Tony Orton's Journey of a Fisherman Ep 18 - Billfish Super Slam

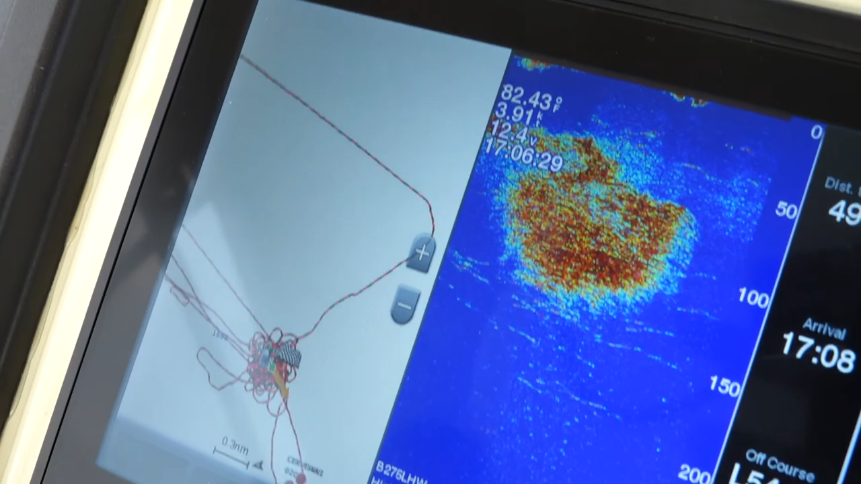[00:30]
This place is teeming with bait so hopefully it's teeming with Marlin as well to get his doubles and triples of little baby yellowfin and Benito, little bullet tunas.